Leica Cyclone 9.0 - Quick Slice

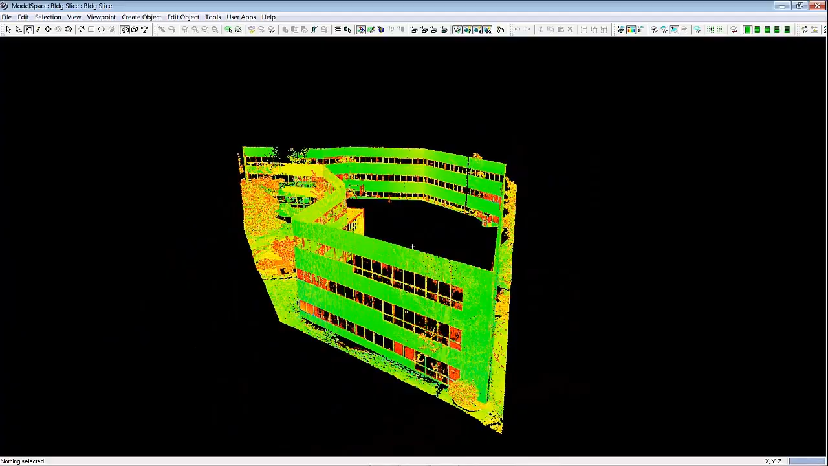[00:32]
It's a very typical scan here. The idea would be to draw a 2D section of this building, a section or an elevation.
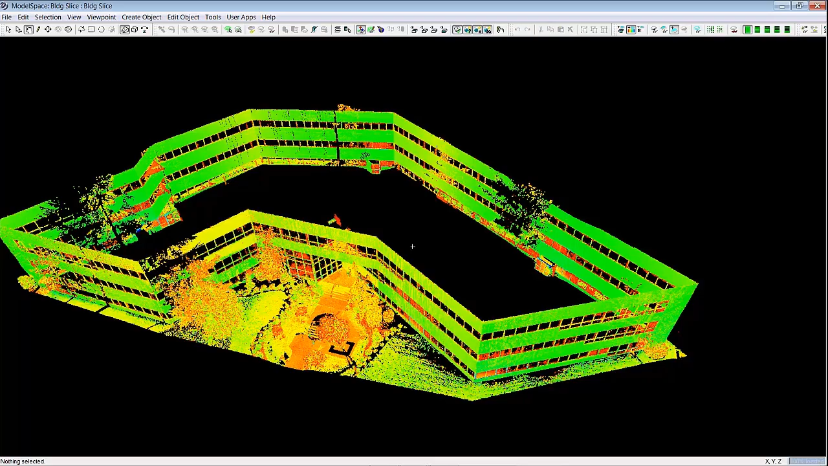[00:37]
So how do you see the Quick Slice functionality?
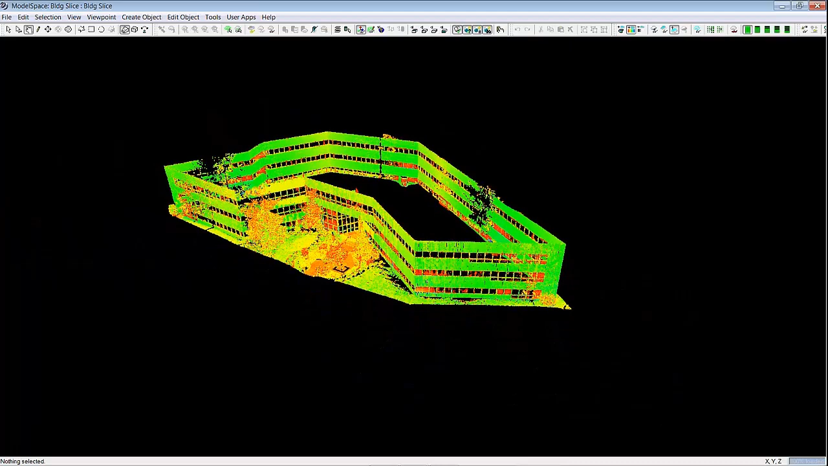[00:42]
Simply pick at the location you want the slice at, go to Tools, Quick Slice.
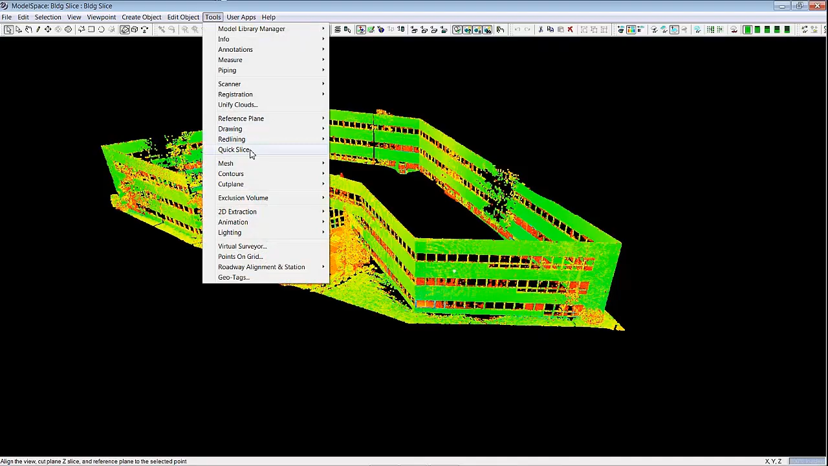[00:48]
So it quickly puts the orientation of the point cloud square to your pick, as you can see here.
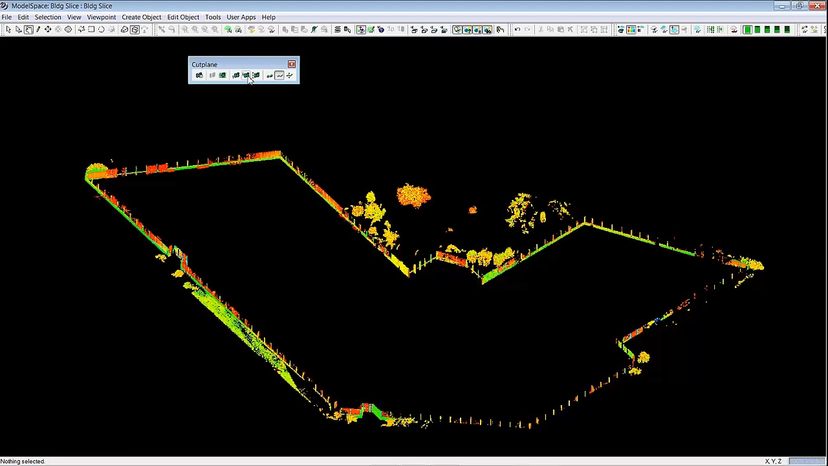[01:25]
I can move to the side here and you every time you hit the plan view, there,
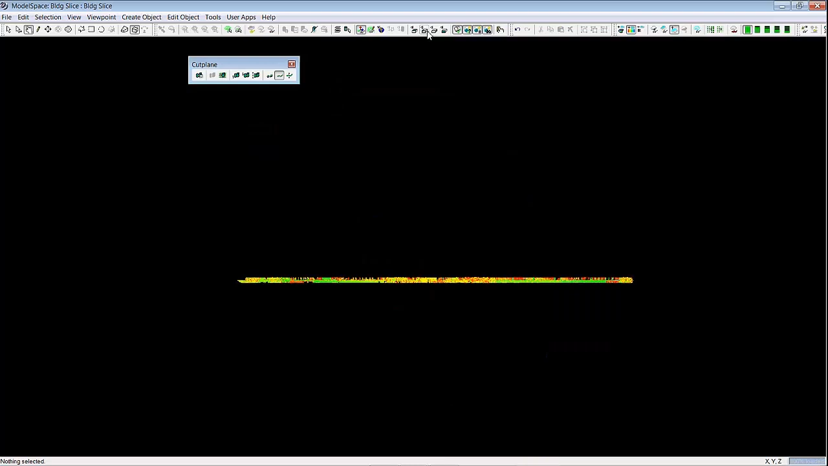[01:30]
go to the side, the top, the section holds. In other words the coordinate system is already set based on where you picked. Another way to create a slice is with two picks.
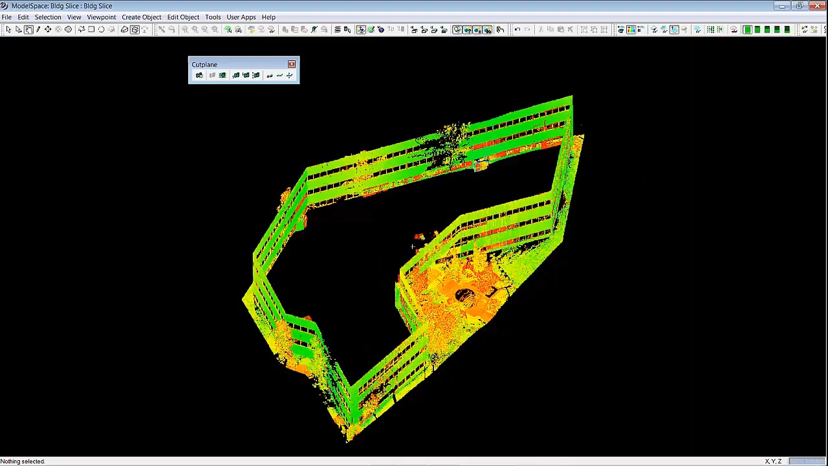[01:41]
So let's say I wanted a wider slice or just wanted to force a wider slice.
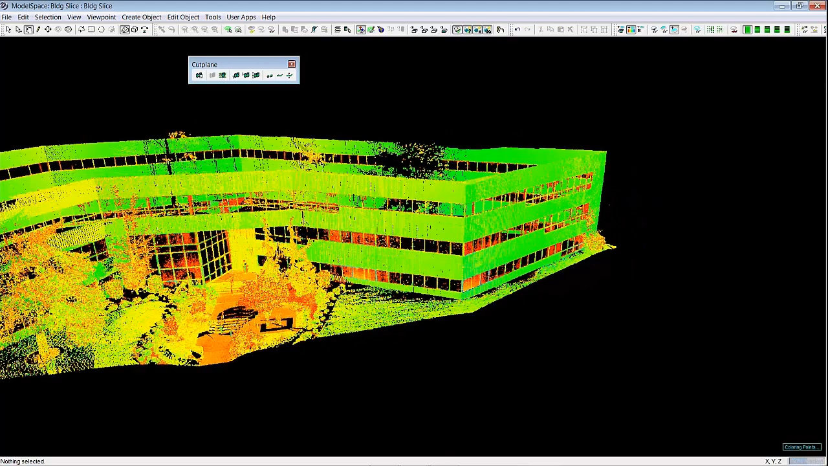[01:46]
I can pick in two locations and the slice will be between those two picks.
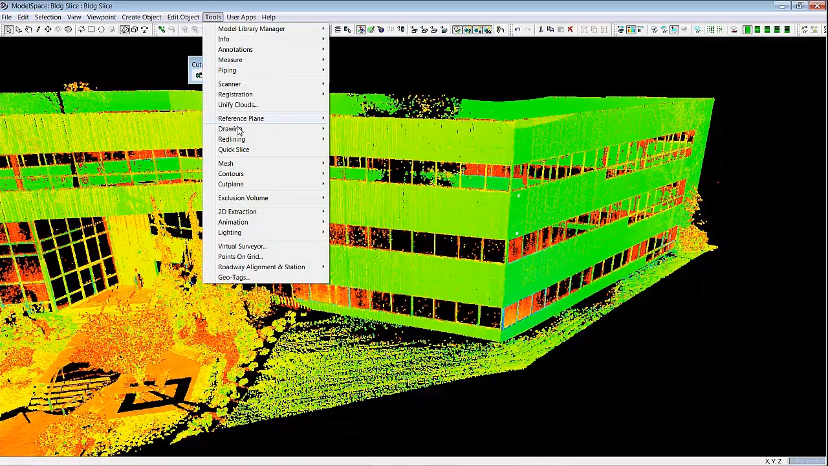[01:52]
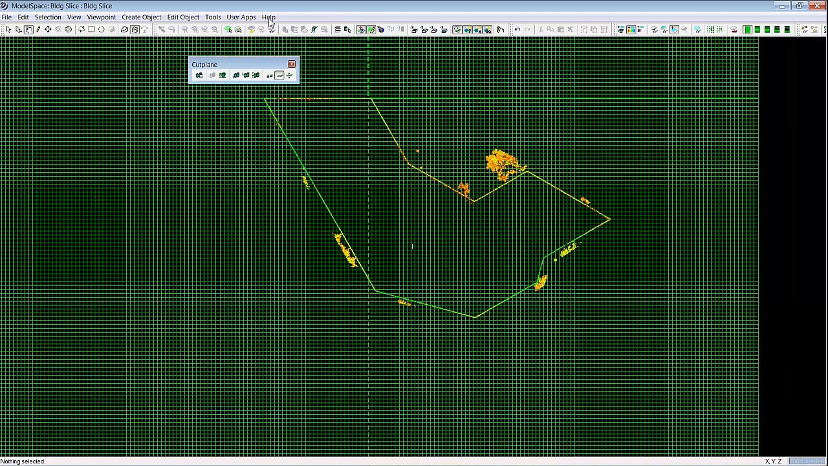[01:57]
Okay, here we go and quickly turn this off and we can see here now that the slice is indeed
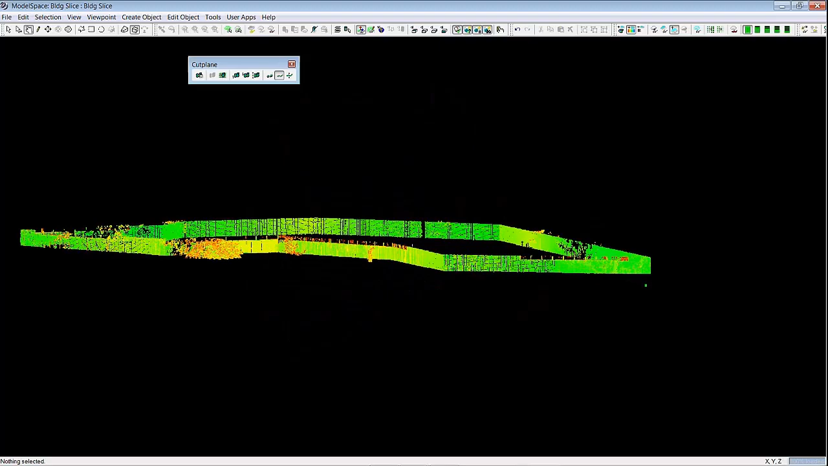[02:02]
between the two original picks that I set.
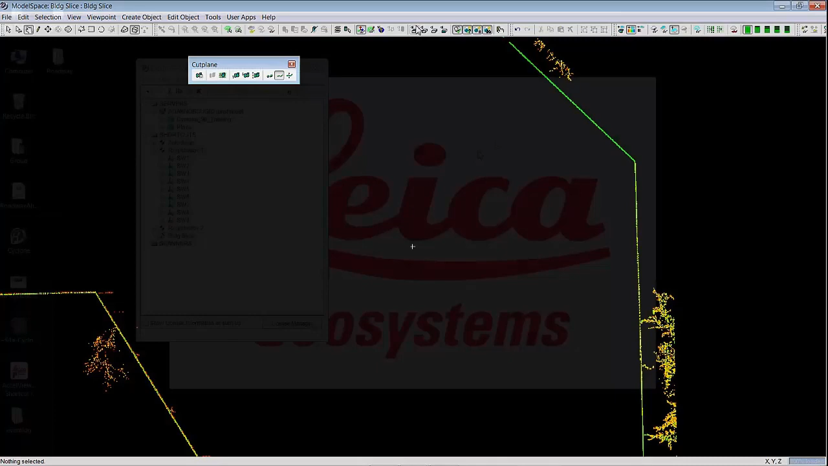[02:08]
Okay, another great use of the quick slice tool is to check the validity of registrations.
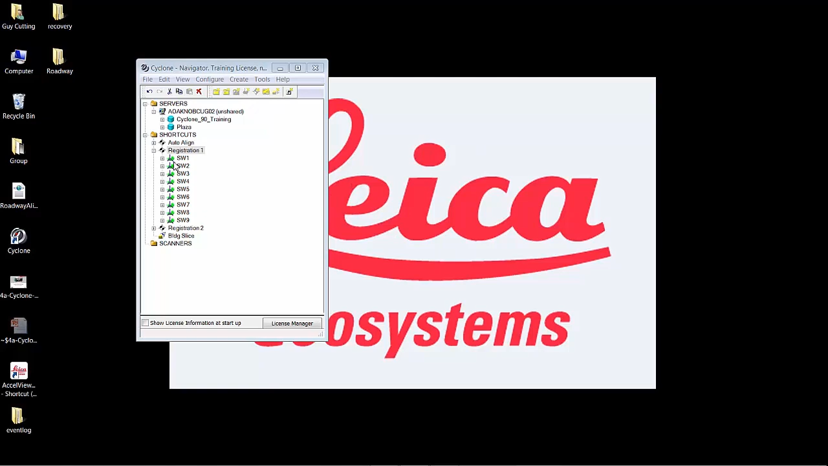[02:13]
So if I open up this here and view interim results.
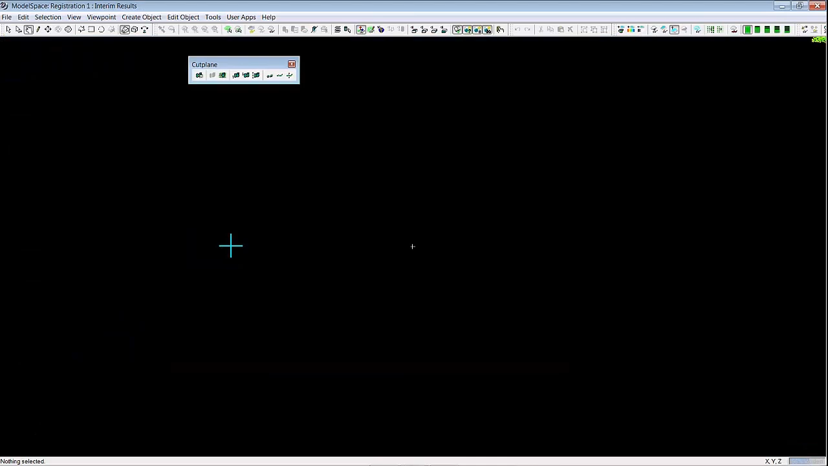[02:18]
So this is an area that was cloud to clouded. This has nine scans in it.
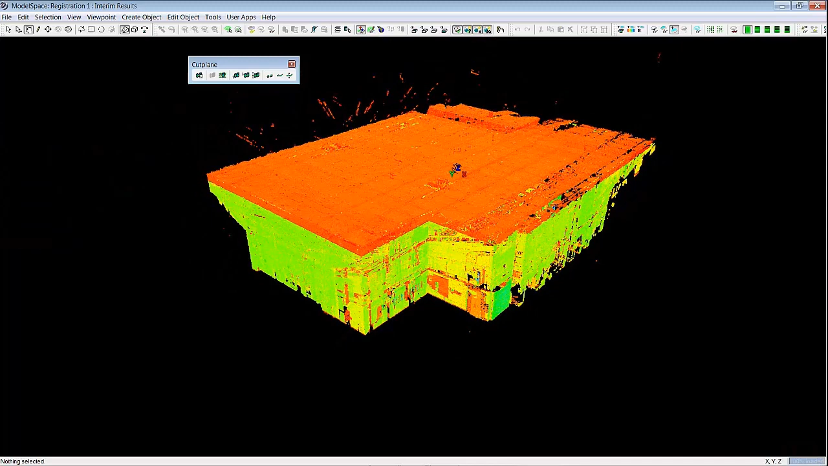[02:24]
Well to check how well these scans had been put together you can use the quick slice.
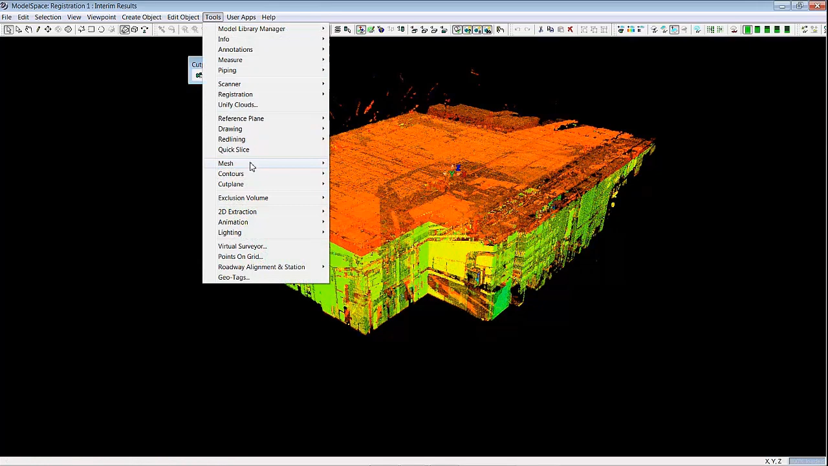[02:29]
Pick on the side of the building, say quick slice. Okay, there we go.
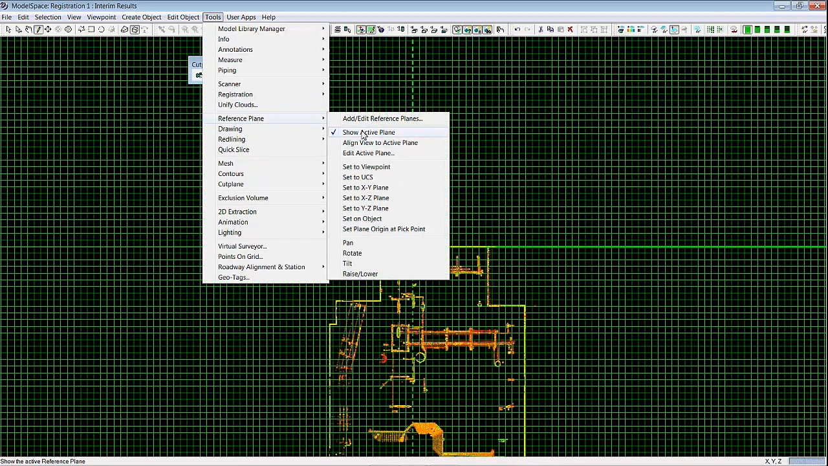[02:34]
Turn off our plane there and then go into our Scan World Explorer.
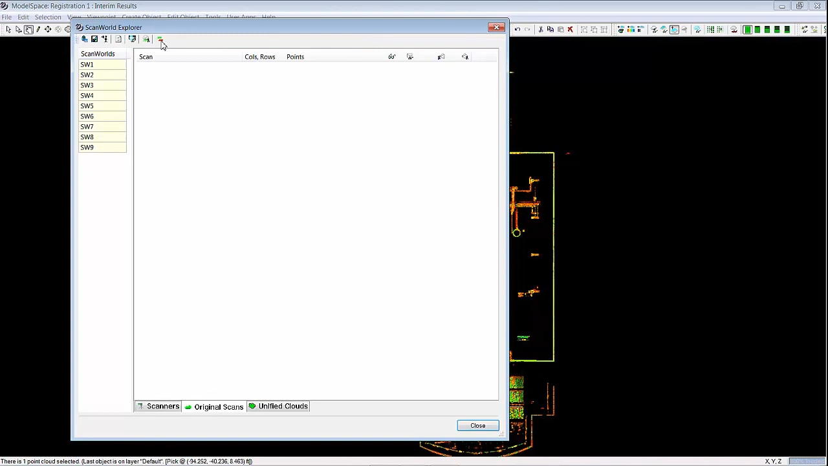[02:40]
Hit this button called Apply Scan World Colors.
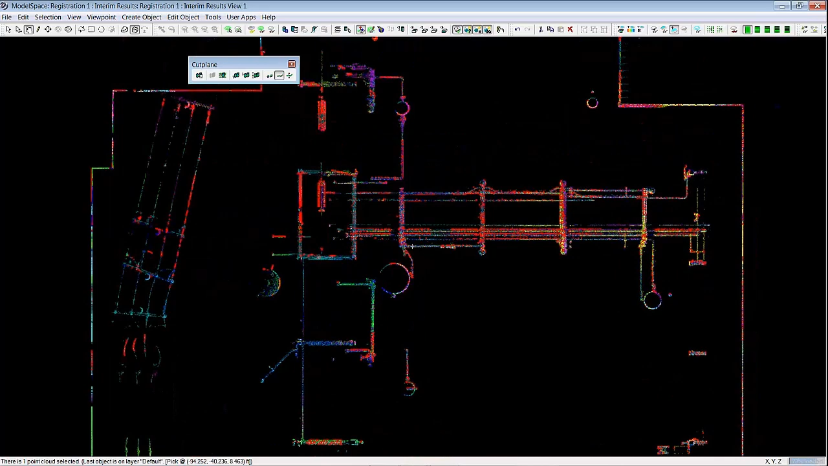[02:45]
And you can see here that you can, all the scans are different colors.
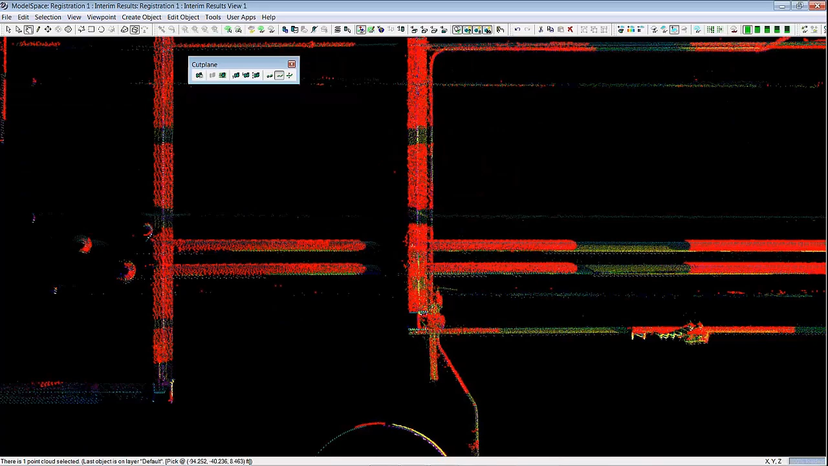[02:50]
You can see how all the scans went together. So if they're different color scans you should see them right on top of each other just as you do here.
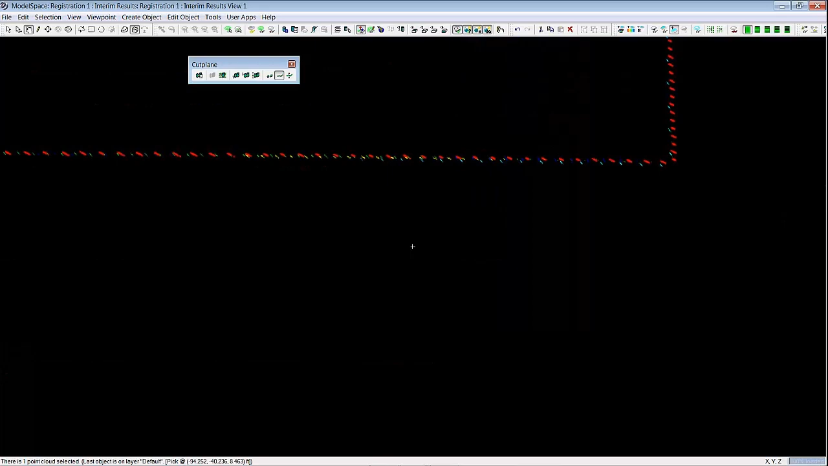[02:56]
Okay,
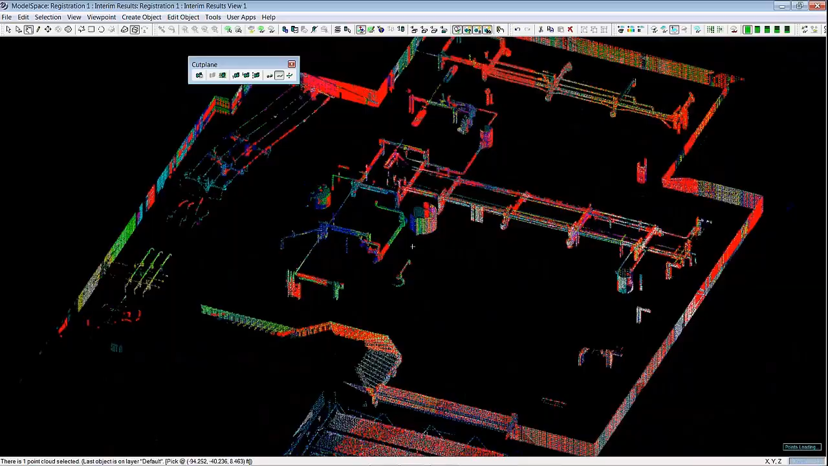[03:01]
so you can quickly diagnose and check the validity of any kind of scan registration